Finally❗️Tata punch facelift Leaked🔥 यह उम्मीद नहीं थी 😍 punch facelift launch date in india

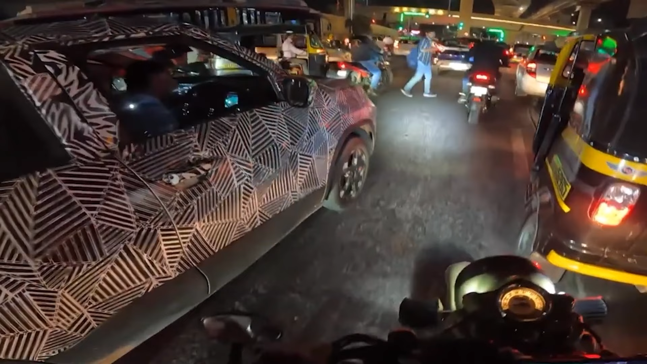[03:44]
बाई साथ इसा सुनने में आ रहा है कि इस बार गाड़ी की front की दो seats जो है वो ventilated seats देखने को मिल सकती है बात करें गाड़ी